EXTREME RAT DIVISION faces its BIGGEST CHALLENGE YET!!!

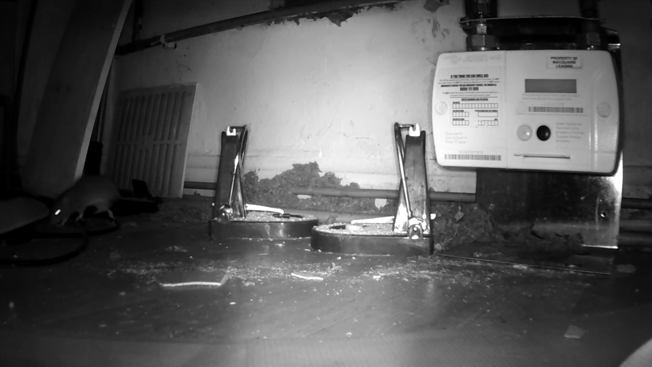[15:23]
broke and it started pointing down at the floor but here's another juvenile and that's the gas meter there or the electric meter gas meter that is and you don't want rats in there rather sharp teeth around anything like electrics or gas pipes or anything i mean it's just waiting for a fire to happen there's a bigger rat there that jumped up on the top and you can see this one here look how good they are at climbing and that
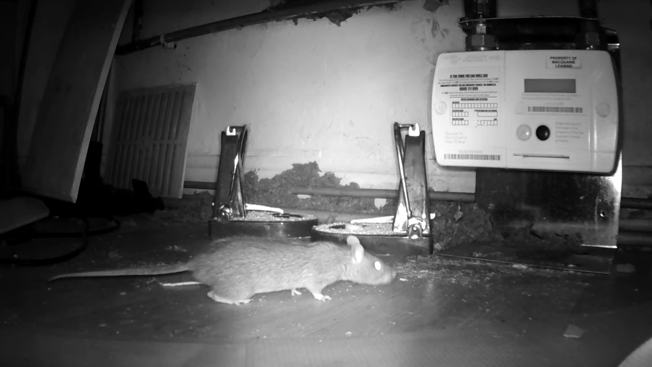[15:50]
people will tell you in the pest control industry they're they're not good climbers well they just want to have a word with this right don't they and this is the bedroom
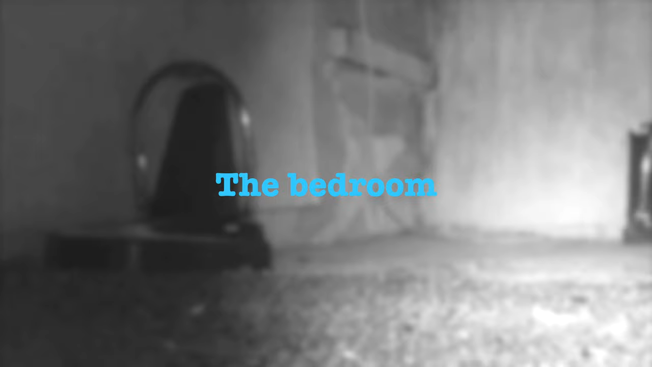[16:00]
i was i don't know how much you'd have to pay me to sleep in here imagine that one not far away